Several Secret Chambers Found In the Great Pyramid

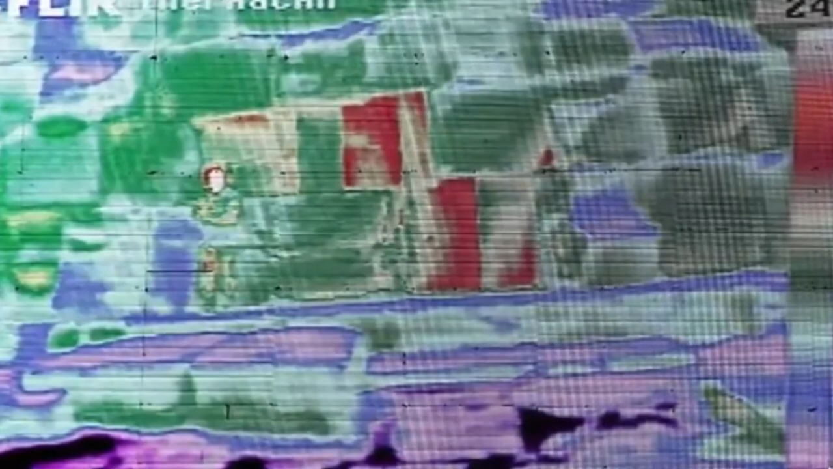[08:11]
more than likely leading to additional and undiscovered secret tombs deep within these amazing pyramids.